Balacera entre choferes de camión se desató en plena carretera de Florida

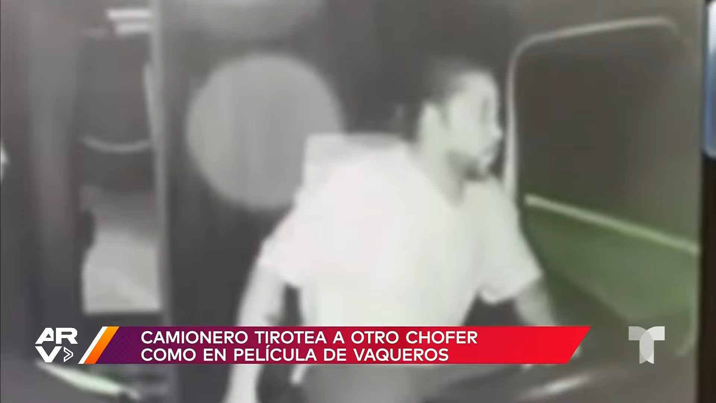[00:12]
Se sabe que todo comenzó minutos antes, cuando aparentemente uno le cortó el paso al otro. Estas imágenes grabadas por la cámara del propio camión del caballero fueron claves para meterlo preso.